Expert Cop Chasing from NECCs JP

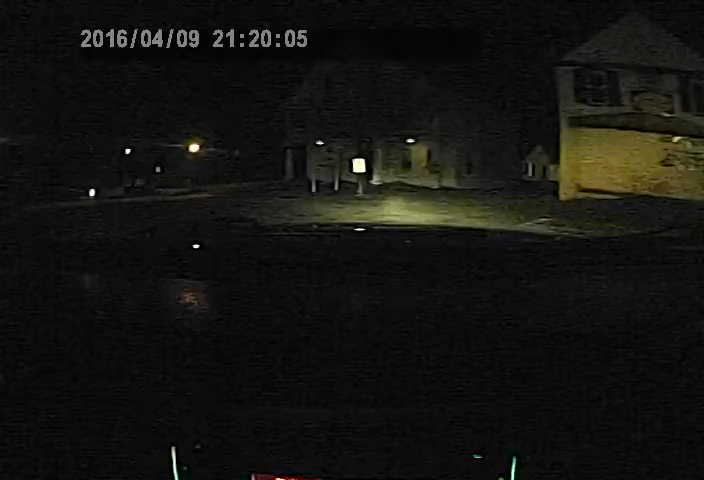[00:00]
Oh, oh, follow him. Follow him. Follow him. Him? Yeah, he's gonna get pulled over. Think so?
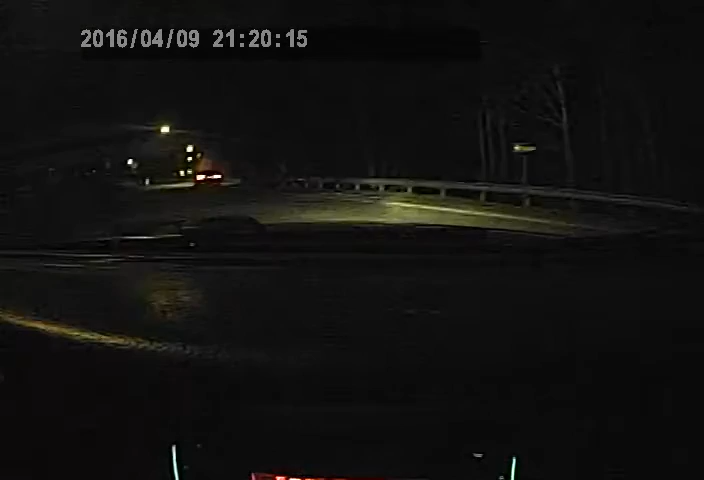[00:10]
Yeah, he's got one headlight out. Aha! I'm thinking. Go slow to give the cop enough room to do a U-turn. I'll come up behind this motherfucker. Sure. Five. Four. Three. Two. One. Zero. Go slow.